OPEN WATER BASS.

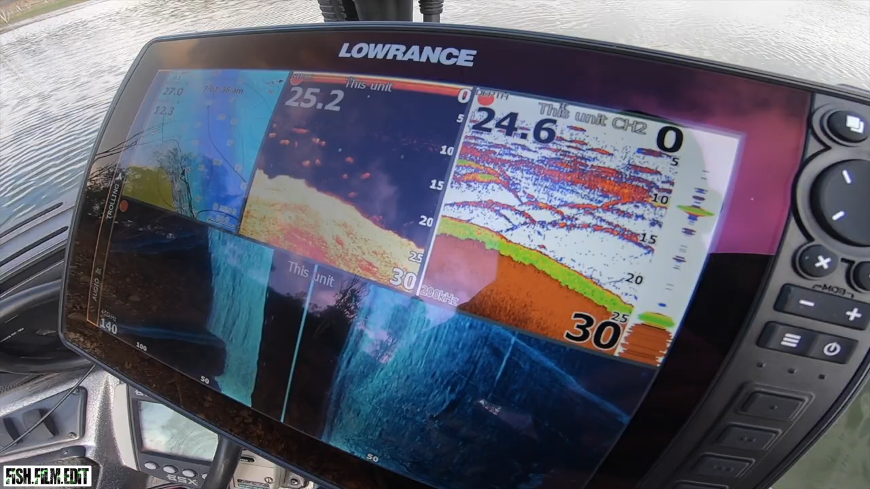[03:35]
Go working that edge. We got them on the jigs and they're just sitting out here suspended. He's one.